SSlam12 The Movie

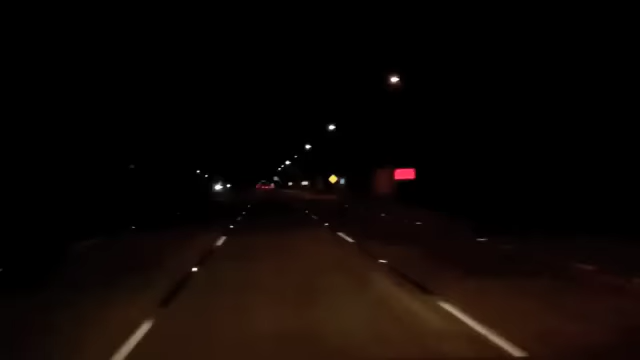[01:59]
There it is. There's the exit for work. No work today. We're heading to the SummerSlam. Oh, it's going to be a good day. I can feel it. I doubted it early, but I'm loving it now. No work, baby. SummerSlam on Sunday. SummerSlam. Alright, I'm in economy parking.
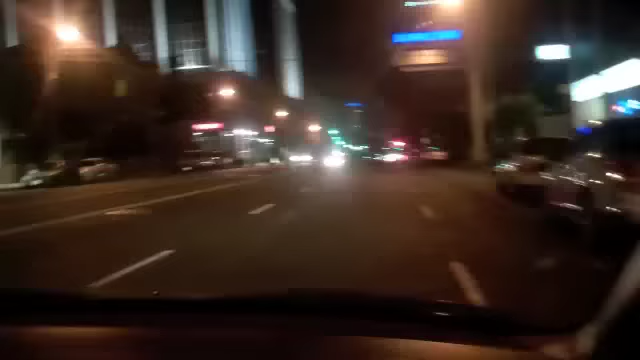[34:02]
Now we need to find our way back home. We're on the road. Maybe we'll have the shoot later. It's Pico. Alright. WrestleMania 27 in Atlanta.
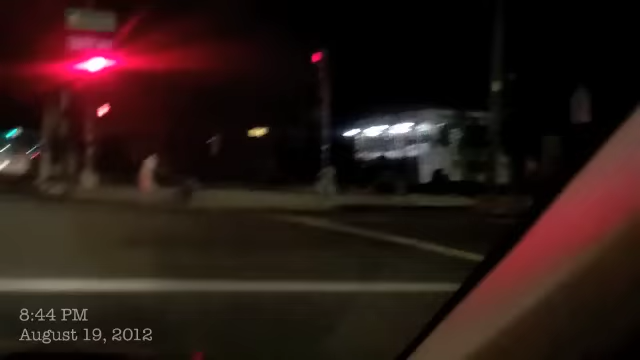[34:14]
Every corner had a Waffle House. SummerSlam, every year Los Angeles, every corner has a food truck. Can't go wrong.